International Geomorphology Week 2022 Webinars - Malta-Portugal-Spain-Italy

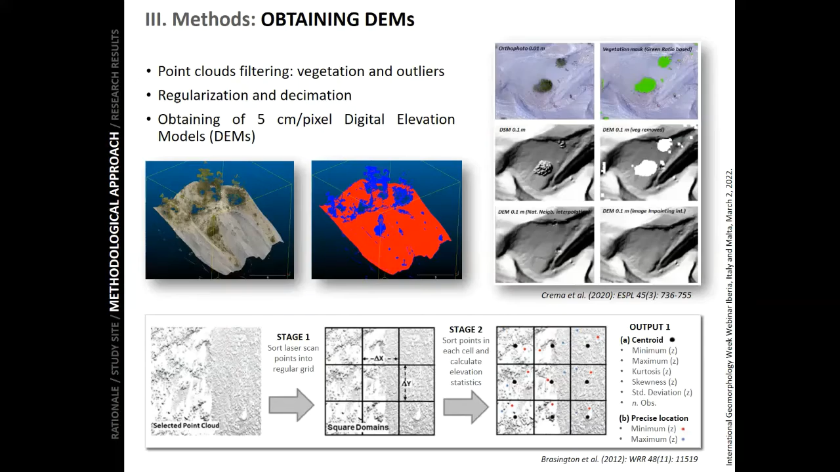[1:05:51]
five centimeters per each pixel. To do this decimation and regularization, we applied the top-cut algorithm. So in order to estimate the main topographic changes exceeded between the surveys,
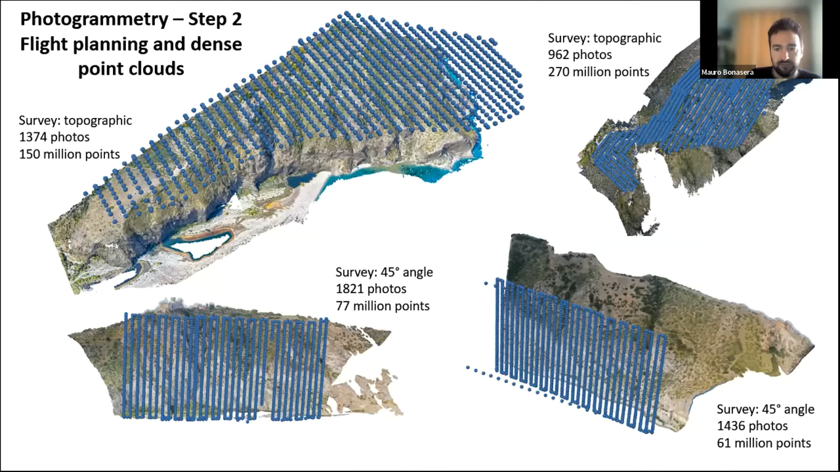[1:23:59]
Biogisoft Metashape, a dense point cloud has been generated with about thousands of acquired photos. The result is a massive quantity of points obtained. Then of course a mesh was generated to define the shape of the soil and to manage a three-dimensional model by the texture generation that for making it more realistic.
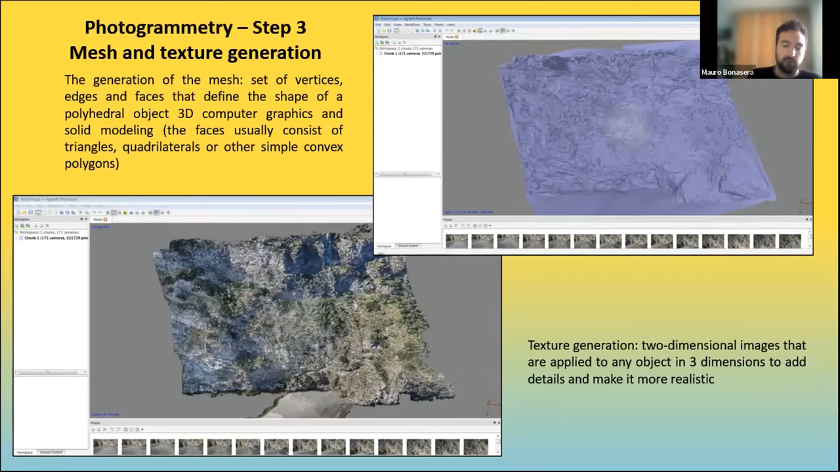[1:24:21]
So the result is a very high resolution model of the promontory. It's possible to note how the cliffs are still invisible with an horizontal flight.
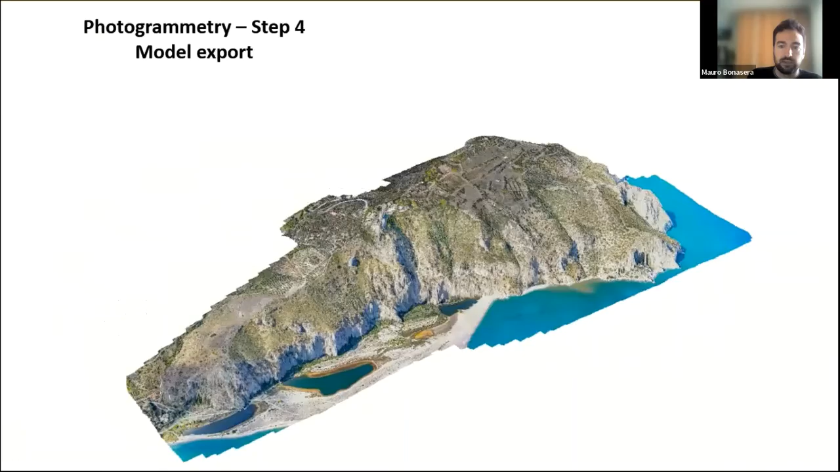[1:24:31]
I hope that everyone can see the video.
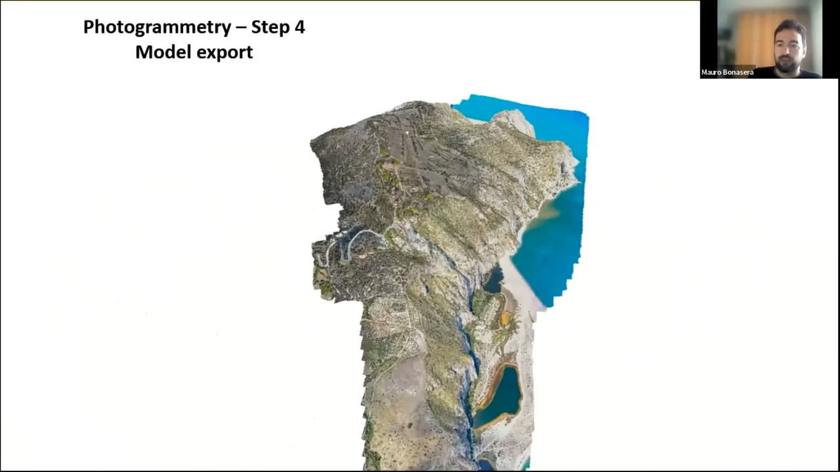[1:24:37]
It is a very very heavy dimension.
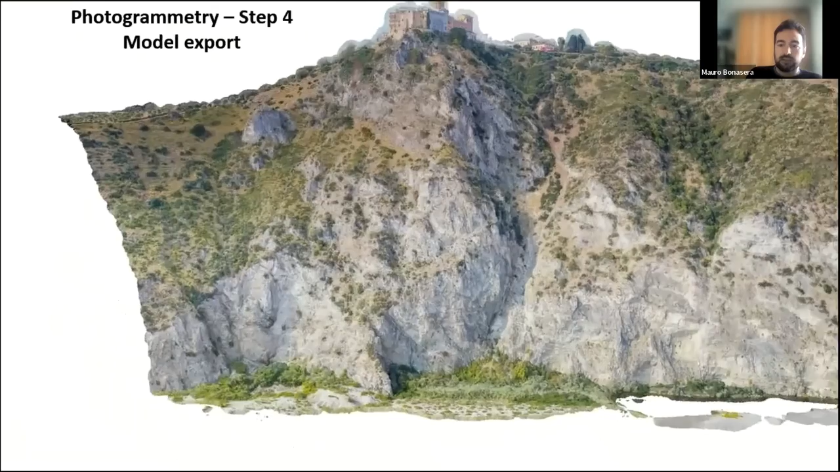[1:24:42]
So this is the model generated by the 45 degree angle flight. With this precision, every geomarchological feature can be observed.
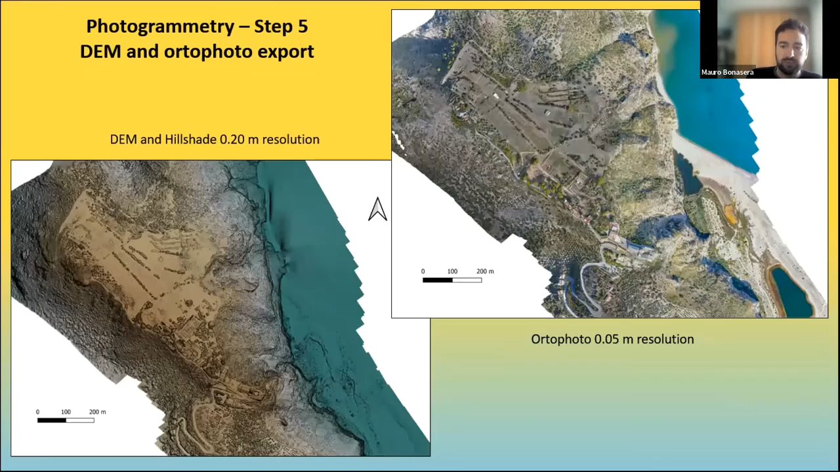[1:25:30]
with 20 centimeters and 5 centimeters resolution respectively. once the geomorphological feature of the cliff of the entire area was clear,
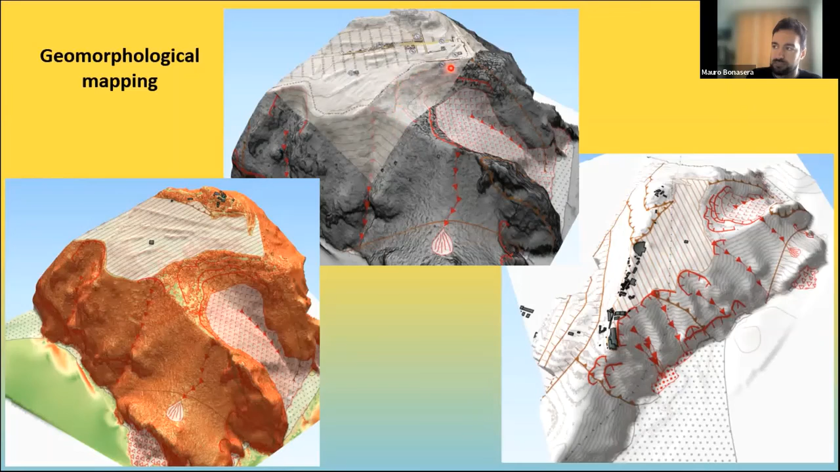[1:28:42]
in correspondence with the with the crown of the landslides, general landslides, in this case rotational. Yeah, so there are still open question.